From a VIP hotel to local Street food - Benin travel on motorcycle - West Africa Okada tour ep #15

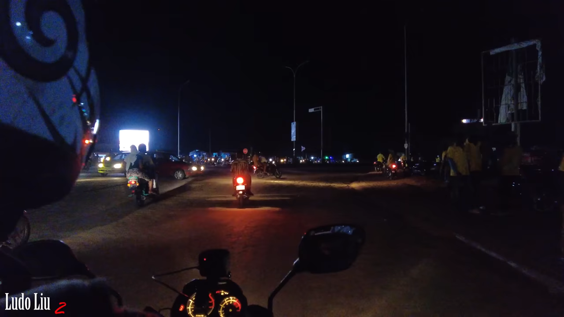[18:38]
Let's see. These roads are very dangerous. You cannot drive a bike here if you are not at least used to drive a lot.
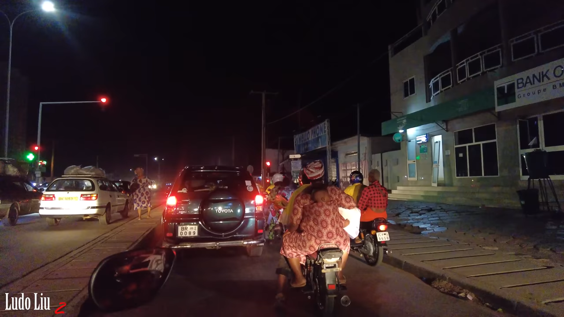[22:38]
I should be on that line here if I want to turn.
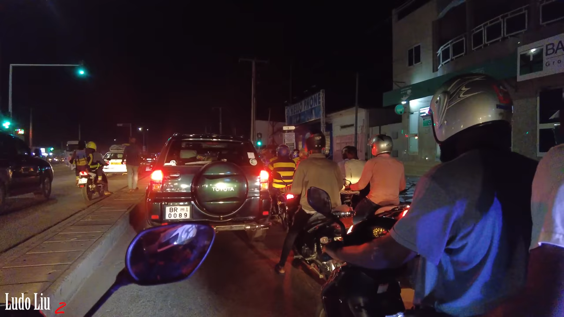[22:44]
Yes, it's open here.
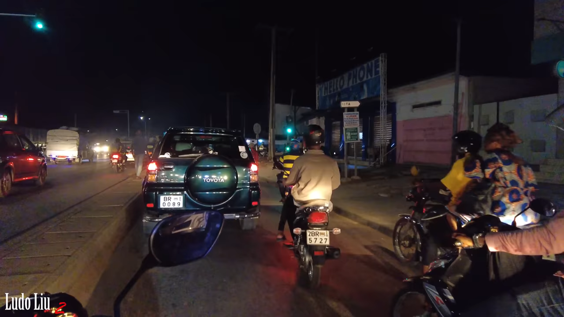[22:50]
It's not gonna be simple. There's a police officer here.
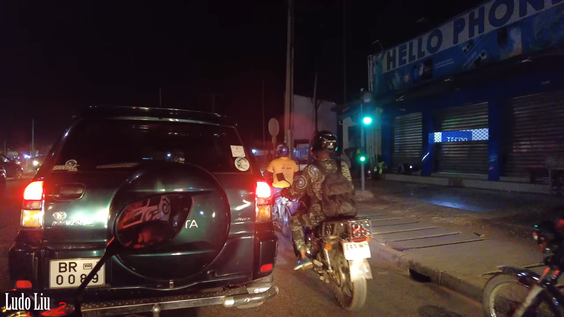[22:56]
What the, why they don't go ahead?
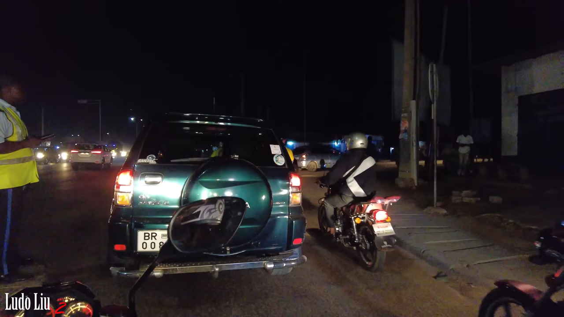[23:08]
So this is where I should go. Wow, very lucky, there's nobody.
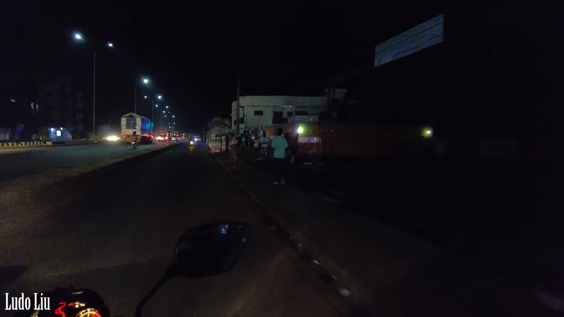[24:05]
So now we will take a last turn on the right. Wow, why this guy is on the other side? It's very dangerous.
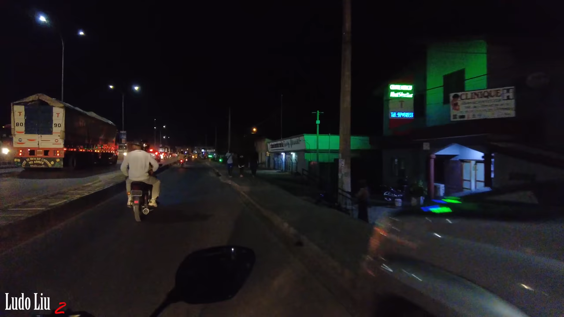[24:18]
Is it here? Not here. Should be after. Super relais.
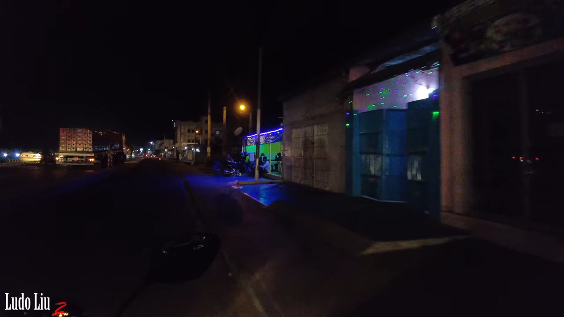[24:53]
Okay, I can see it on the left, on the right here.
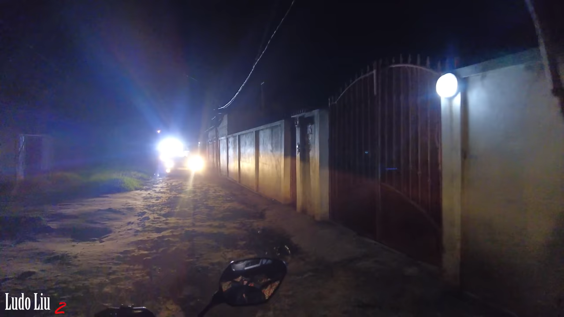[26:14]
Wow, the light from this car is very strong.